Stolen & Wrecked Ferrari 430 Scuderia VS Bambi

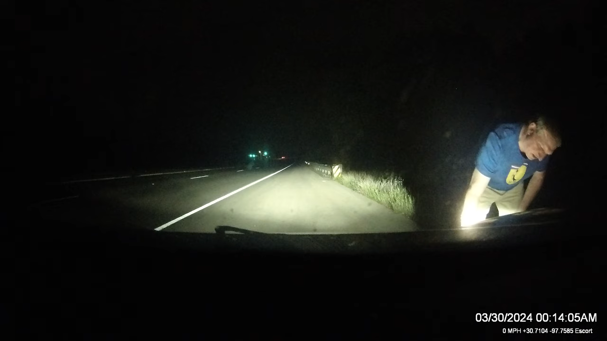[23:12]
and it pushed in the bumper so now that i'm looking at it carefully there's a gap right here